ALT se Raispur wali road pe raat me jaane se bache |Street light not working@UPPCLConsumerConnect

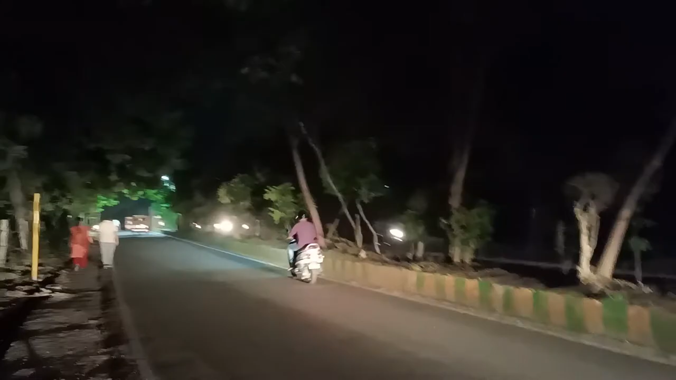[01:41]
देखो यह सामने स्ट्रीट लाइट है दिख रहा नहीं दिख आपको पता नहीं लेकिन